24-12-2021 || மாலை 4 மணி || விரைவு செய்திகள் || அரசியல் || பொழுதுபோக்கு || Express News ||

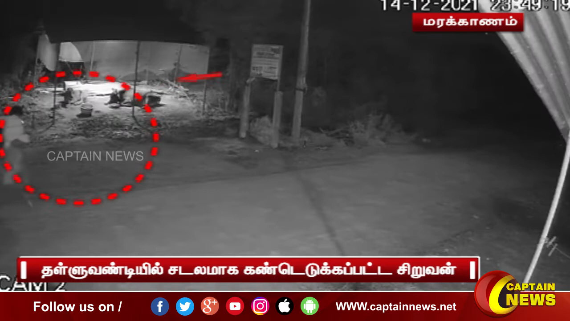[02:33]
விடுபுரம் விடாட்டி குப்பம் பாதையில் உள்ள காலிகோமில் என்ற பகுதியில் இருங்கு விடுபுரம் சென்னை தோலில் துகக்கி வரும் CCTV காட்சுகள மைய் புது சேரி தவுள